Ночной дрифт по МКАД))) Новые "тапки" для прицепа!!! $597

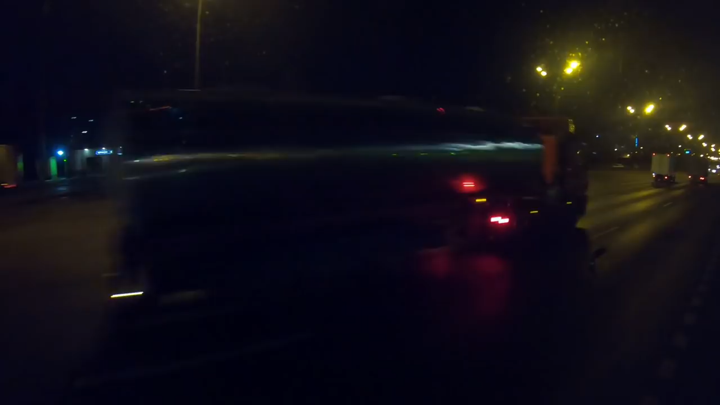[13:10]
Так, с полосой разгона здесь не очень. Километров нам по МКАДу, но это скорее всего она, наверное, меня на М11 будет выводить. Так, перестраиваться надо, здесь это не вариант, тут ремонт.
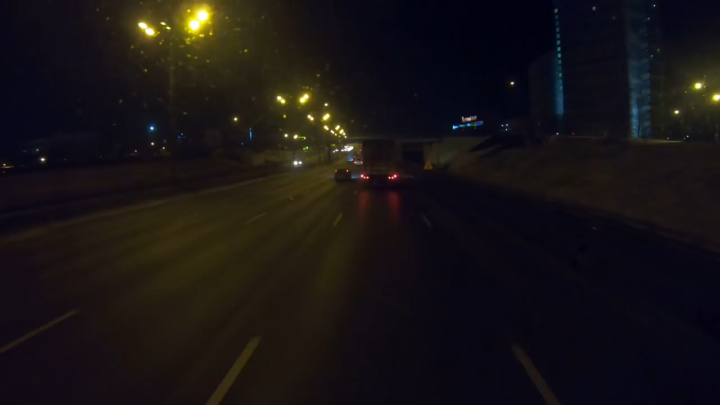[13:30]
Нам-то М11 сейчас ночью не нужно, зачем нам там за этот кусочек до Солнечногорска заплатишь столько, сколько потом от Солнечногорска до Питера. Поэтому времени у нас вагон, еще и плюс тележка вон сзади, и поедем по М10 через Химки спокойно.
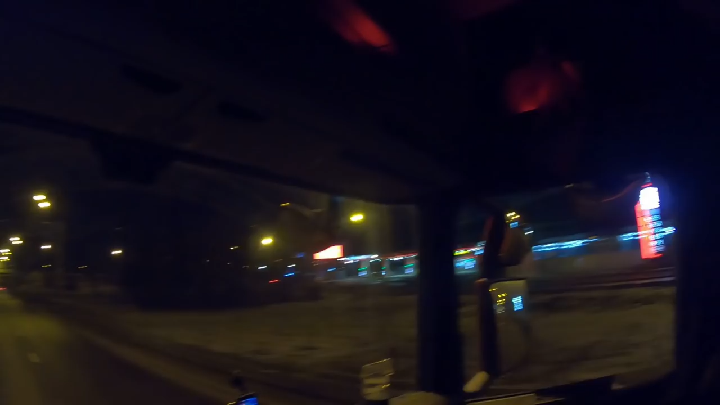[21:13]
Чего там только нету. Такая промзона в Химках. Солидная. Комплекс здесь мемориальный, шикарный, в Зеленограде. Жаль, что тут никак нельзя остановиться, чтобы подойти поближе, посмотреть. Но очень красиво. Только что-то почему как-то совсем не подсвечивается. Я думаю, тут еще ночью и подсвечивается.
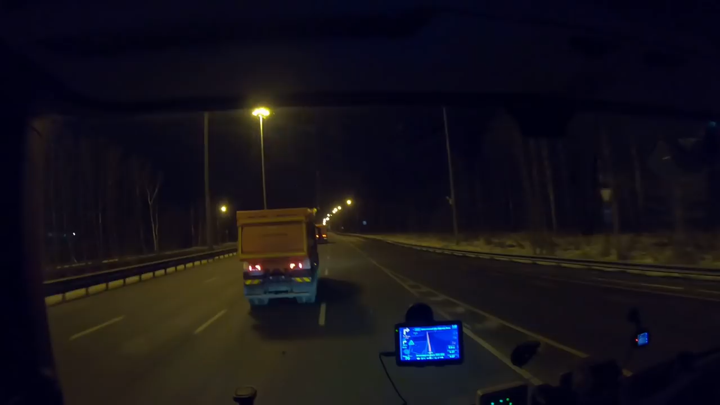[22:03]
Знаю, как это называется, они знают здесь дорогу, поэтому в тот ряд и не лезут. Видите, они там что-то тоже все перестраиваются. Вообще их гонят, я так понял, эти новые скании. Ага, желтенькие, ну раз желтенькие, это, наверное, дорожники. Нульсовые.